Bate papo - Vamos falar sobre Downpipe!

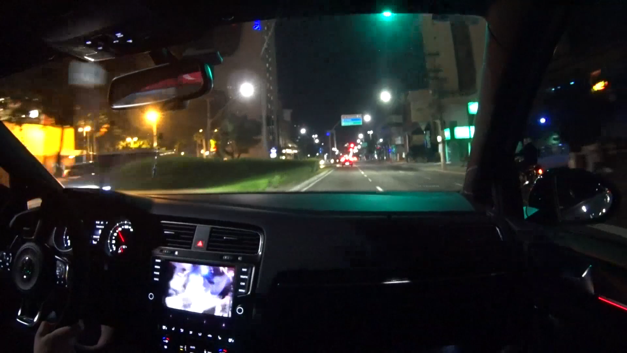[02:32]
Calma. A direita aqui. Não, não é não. Acho que é um Volvo. Mas esse Volvo XC60, de longe, que tem um ledzinho, fora de neblina dele embaixo, é led também. Rapaz, engana de longe. É... Mas... É isso mesmo, o Volvo XC60. Mas aí voltando ao tema aí. Aí eu queria saber de vocês aí, quem tem downpipe? Um Golf GTI, né? Porque como eu disse, tem carros e carros. Eu já vi carro que fede, tem carro que não fede. Golf GTI.